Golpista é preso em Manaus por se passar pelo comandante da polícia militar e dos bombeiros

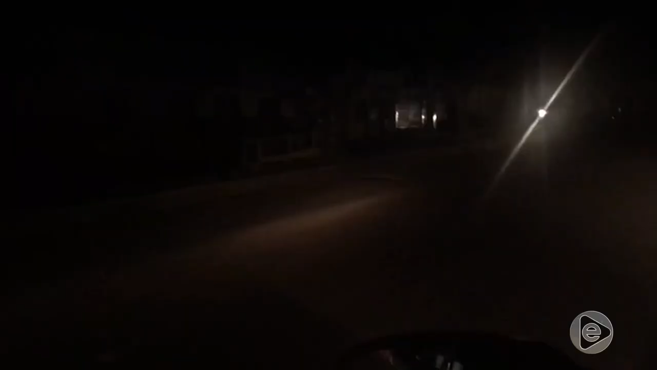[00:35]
Iranduba e Manacapuru sofrem apagão depois da tentativa de furto de um cabo de energia.